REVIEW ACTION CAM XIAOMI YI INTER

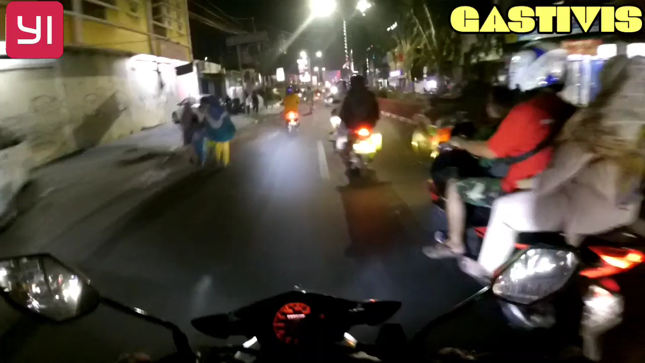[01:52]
gcam inter ya katanya inter sih karena saya beli second jadi nggak tahu inter atau sinar ini semerawat ya nggak apa-apa sih sekali-kali lah yang penting seneng ya inilah kotak karawang ya di malam hari ini salah satu pusat bisnisnya karena banyak perkantoran disini ada beberapa bank disini ya
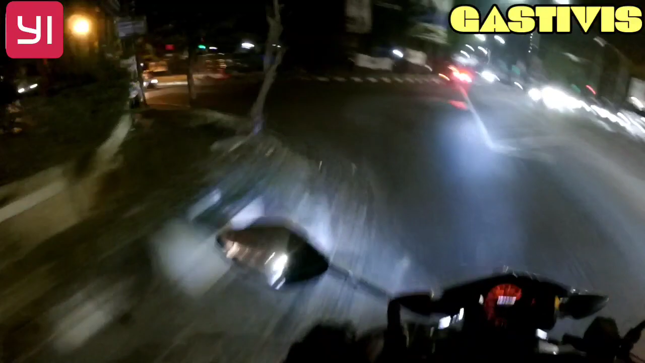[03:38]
kita putar disini aja ya kalau saya seperti ini ya jadi kita macet kita ambil sini aja ya
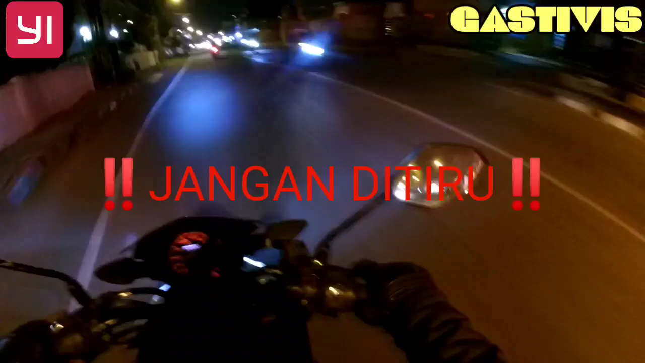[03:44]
nah kita disini bela kanan gak usah ditiru ya jadi saya cuman menghindari lampu merah aja ya nah ini saya kecepatan sekitar pelan lah ya
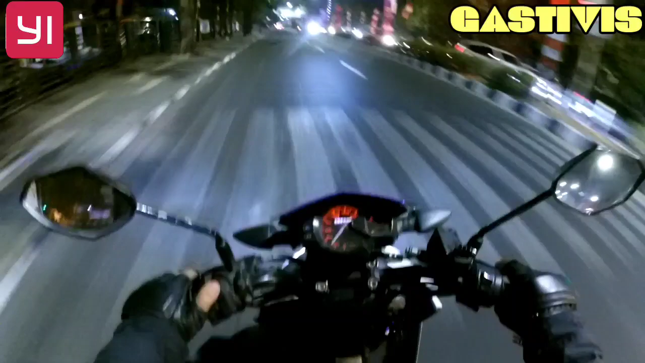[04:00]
20 30 40 lah ya saya pengen tahu hasilnya di malam hari karena sebelum pernah upload ya malam hari jadi ngerekod pernah cuman belum pernah di apa namanya di upload ke media atau YouTube ya jadi seperti ini kondisinya kita coba aja lihat nanti hasilnya seperti apa ya